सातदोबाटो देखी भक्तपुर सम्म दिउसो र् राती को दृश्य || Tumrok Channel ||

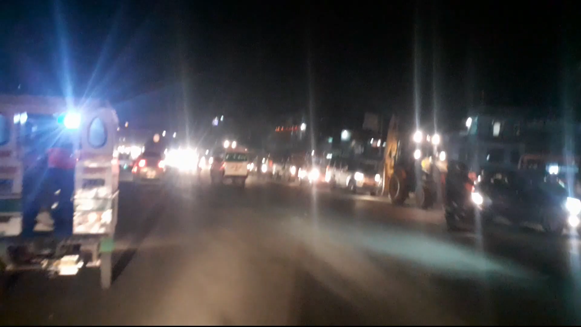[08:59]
यो चाहिँ मित्र राष्ट्र चाइनाले बनाइदिएको यो रिङ रोड, आठ लेनको बाटो कोटेश्वरबाट चाँचो बाटोतिर लाग्यो।
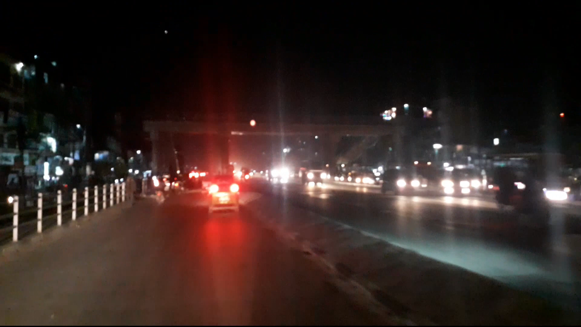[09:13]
राष्ट्र चाइनाले यत्रो आठ लेनको बाटो बनाइदिएको छ, व्यवस्थापन पनि छैन, गाडी पार गरिएको छ, मैलै मैला छ, साफ सफाइ छैन, यस्तो छ।